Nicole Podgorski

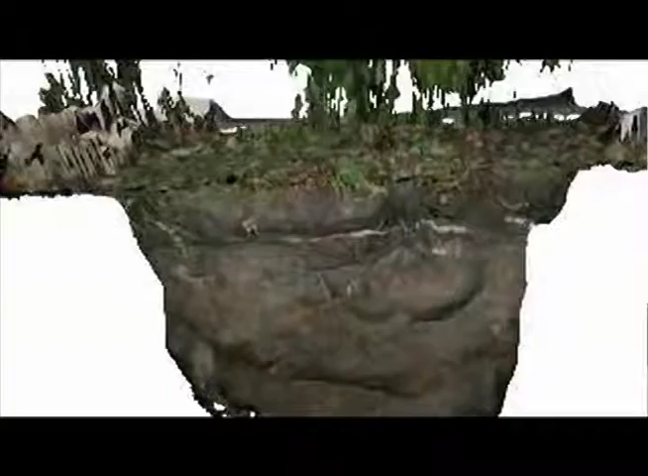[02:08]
What we're really using it for is just to make very accurate representations of the strata.
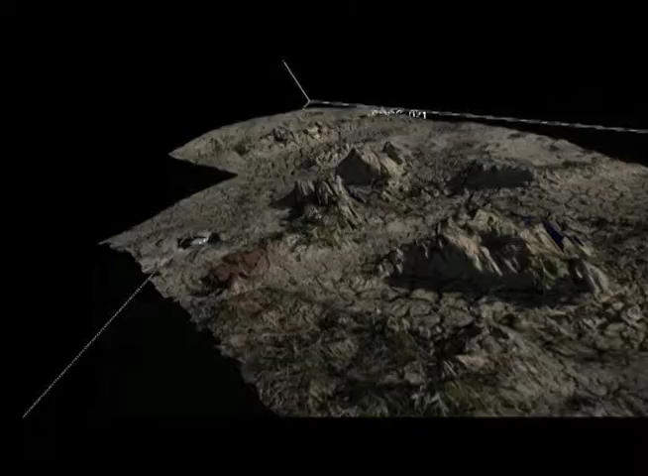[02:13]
Here we're in the Hell Creek Formation, and so what we want to do is we want to make a LIDAR
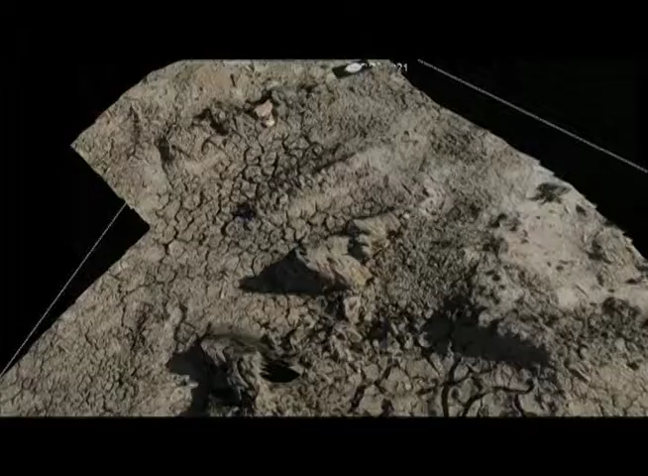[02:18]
scan of the Hell Creek Formation where